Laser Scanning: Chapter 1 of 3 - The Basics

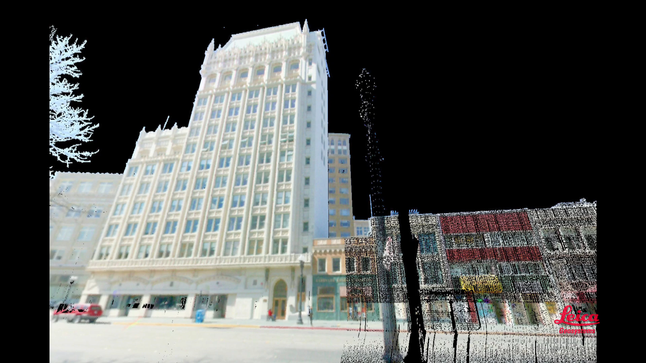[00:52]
It's like a camera taking a 360-degree photo, but with an accurate position for every pixel. So someone might ask, what's good about that?
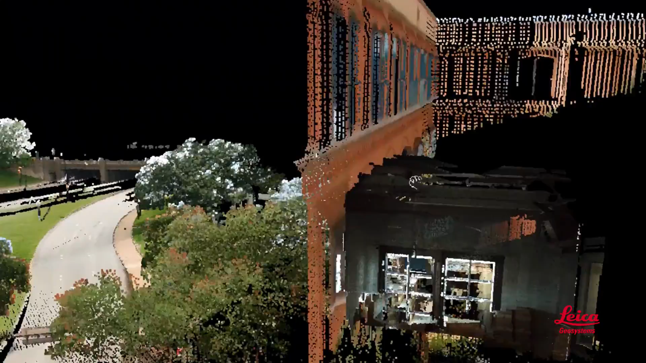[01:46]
You can virtually revisit a scanned scene on your computer any time for more measurements and verify what witnesses could or couldn't see. And because laser scan data is digital, you can use it with many types of software.
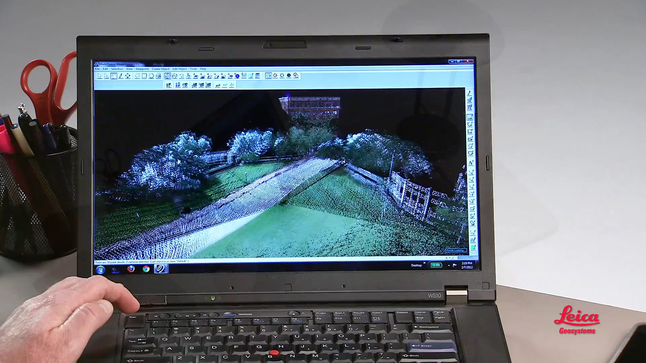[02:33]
In the field, you simply position the scanner so it can see and reach what you want,
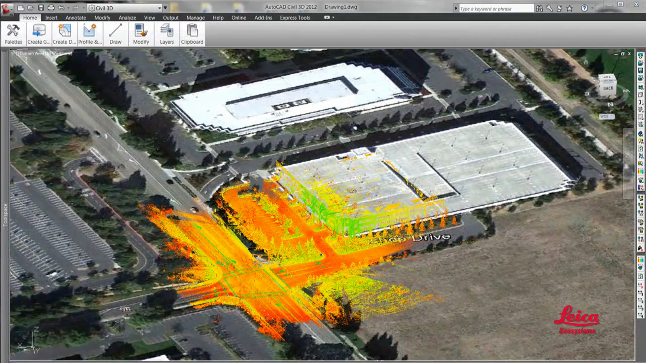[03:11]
In the office, our scan software enables users to efficiently create an endless variety of deliverables, from the simplest ones like 2D plans and elevations,
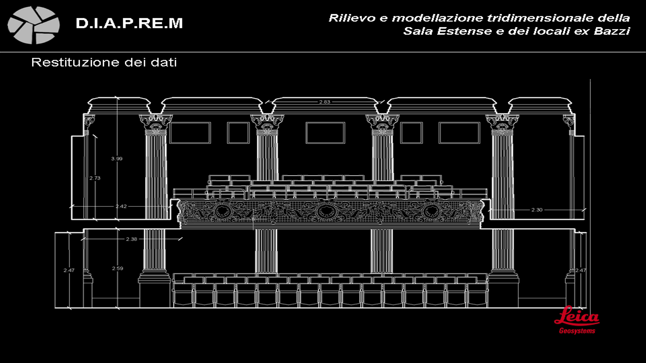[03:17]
user-friendly panoramic images with measurements instantly available from each pixel,
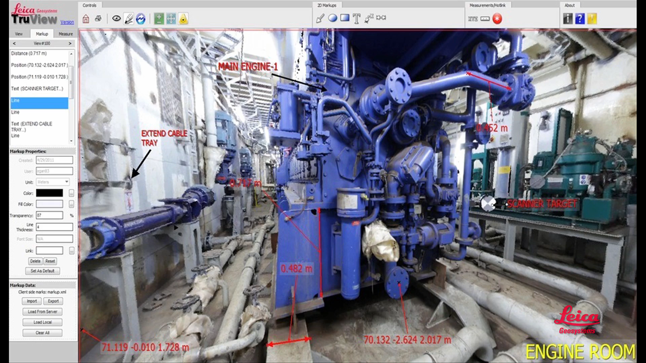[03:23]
clearances, point-to-point and point-to-surface measurements,
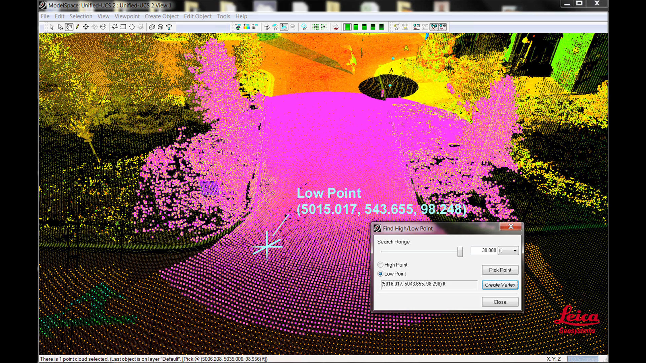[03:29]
high and low points and tie points, sections and profiles, volumetric reports,
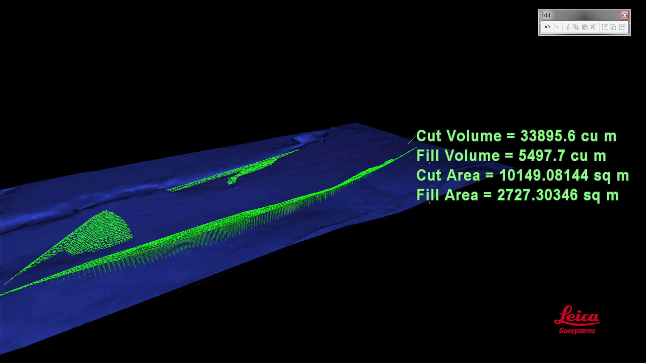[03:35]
line-of-sight and crime scene witness viewpoints, and bullet trajectory analysis.
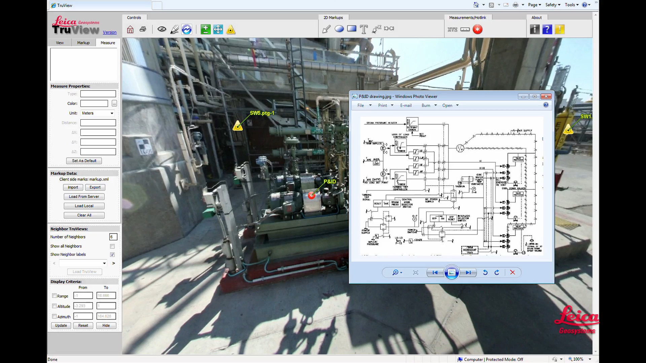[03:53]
fully textured models, fly-throughs,
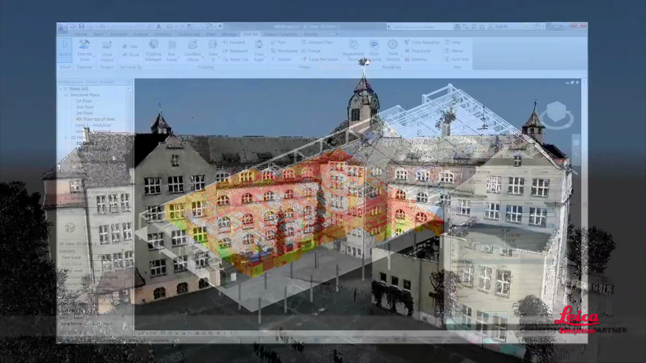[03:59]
fully intelligent plant models or building information models or BIM. All by using our software.